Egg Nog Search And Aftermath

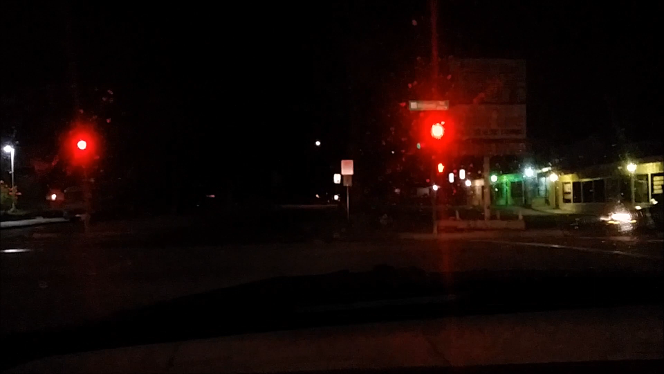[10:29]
It's yellow. And it should go green. There it goes. Green, guys. No water in the ditch. We're good. See the lights up there blinking?